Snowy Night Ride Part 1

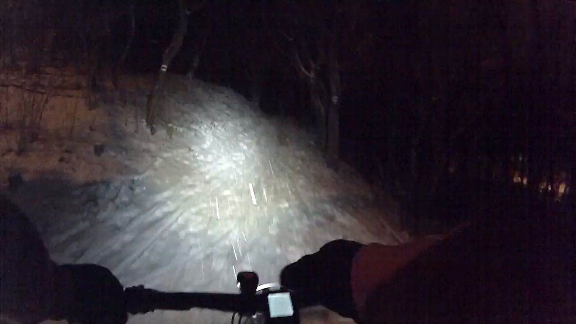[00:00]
Kurva jó. Nézzük, mennyire csúszik. Olyan nagyon nem. Aha. Yes. És természetesen már vannak nyomok. Rigás nyomok. Urállat, gyönyörű. Ropog a hó.